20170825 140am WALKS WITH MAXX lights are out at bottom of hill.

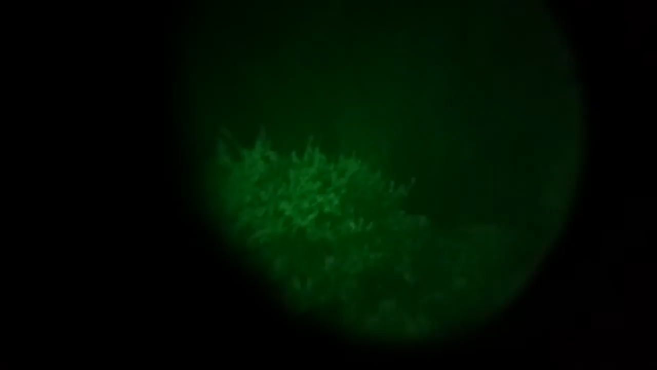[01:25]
Why I go to that area is that's the spa area. There's them trees that are out over the water.
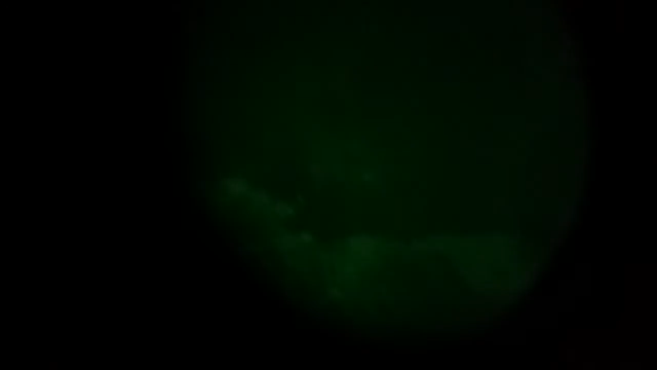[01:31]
And I'm figuring with as many geese as I hear being
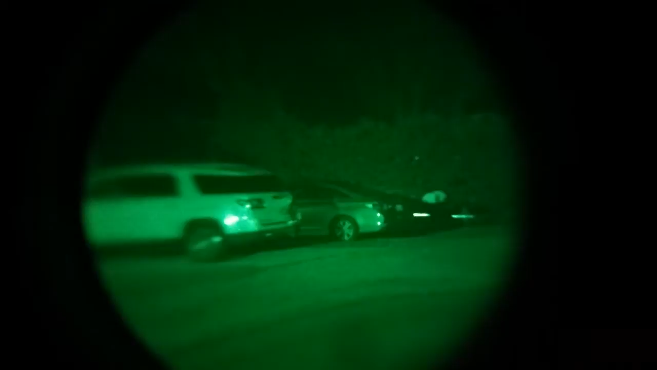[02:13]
You can't see it from here, but I don't.
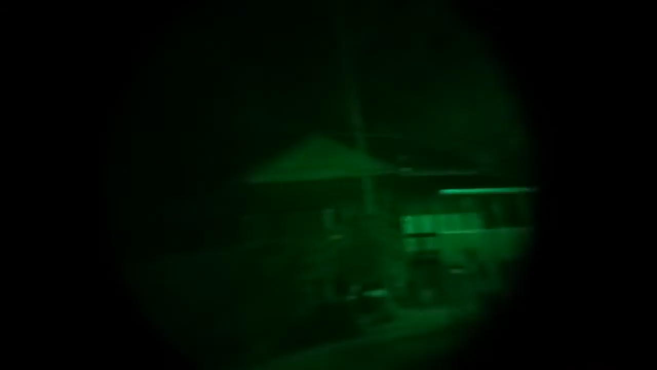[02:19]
Is that a normal light? Yeah, that's a normal light. Door? What is that? Oh, let's see. Power stuff.
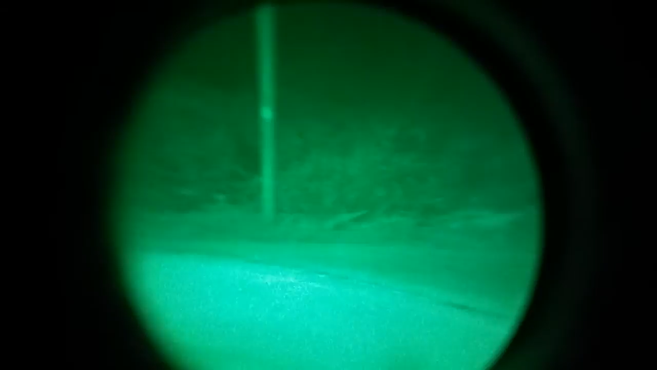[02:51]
I seen something crawl right where that white spot is in the middle of that road.
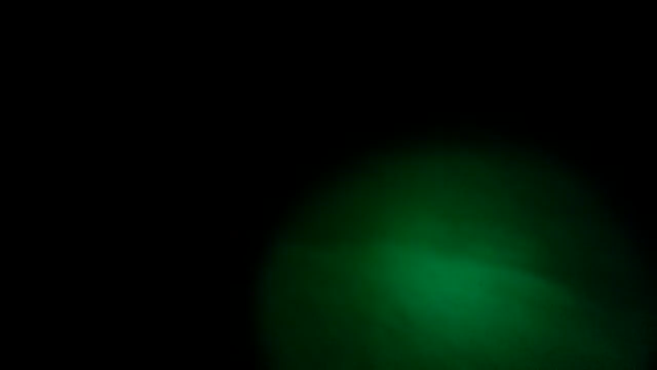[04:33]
Oh, did you see that? Right there in the middle. Max, stop. I'm not moving no more.